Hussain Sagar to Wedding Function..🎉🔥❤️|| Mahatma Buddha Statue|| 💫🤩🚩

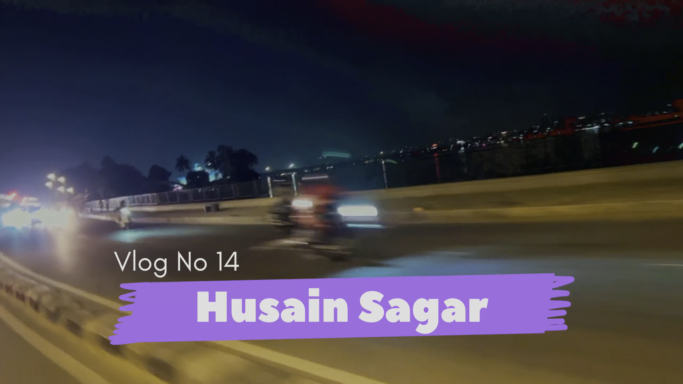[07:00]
भाई देख सकते हो भाई ये सागर, देखो भाई आप, देखो भाई देख लो क्या भाई मजे हैं,
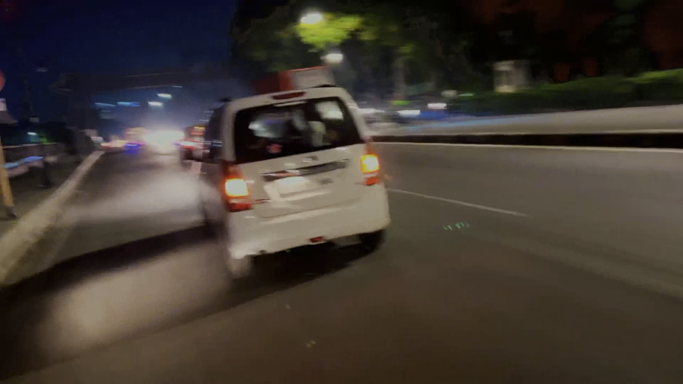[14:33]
चीज़ दिखाऊँ भाई, देख लो भाई इस गाड़ी में बैठे कितने लोग हैं यार, किसी को नहीं पता भाई कितने लोग बैठे हैं
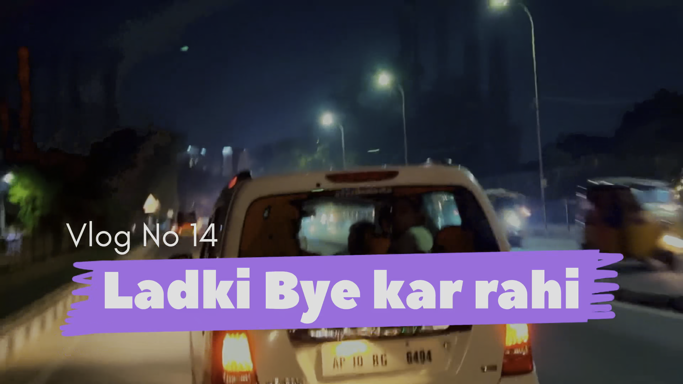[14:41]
देख सकते हो यार, बहुत लोग बैठे हैं यार इस गाड़ी में हेलो।